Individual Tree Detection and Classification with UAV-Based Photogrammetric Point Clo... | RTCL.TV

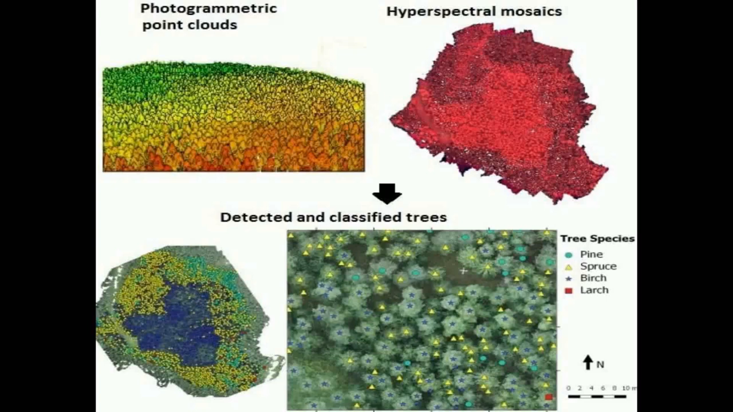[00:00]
This study investigates the performance of UAV-based photogrammetry and hyperspectral
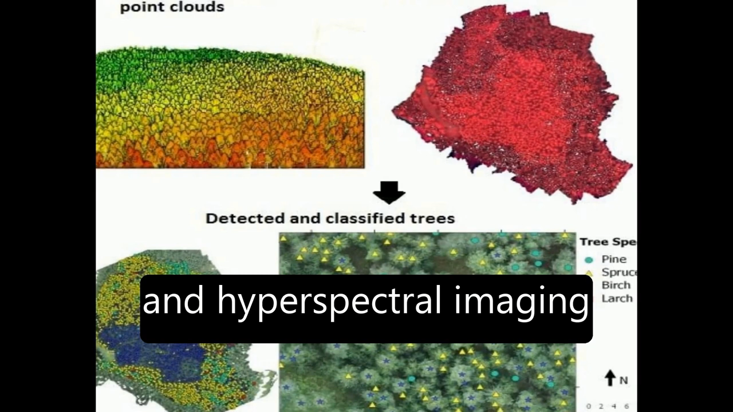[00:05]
imaging in individual tree detection and species classification in boreal forests.